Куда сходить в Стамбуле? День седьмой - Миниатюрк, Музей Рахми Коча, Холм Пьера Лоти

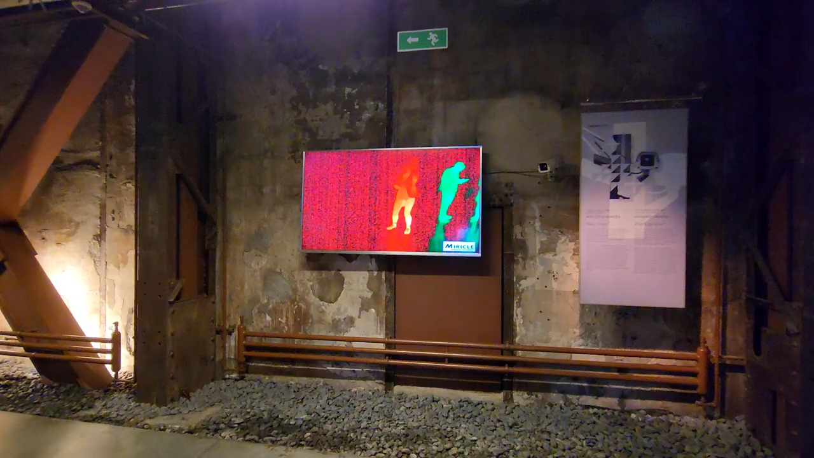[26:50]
Вот теперь я захожу. Опачки, опачки, вот оно. А там я все-таки замер. Ну там нету никого. Оп.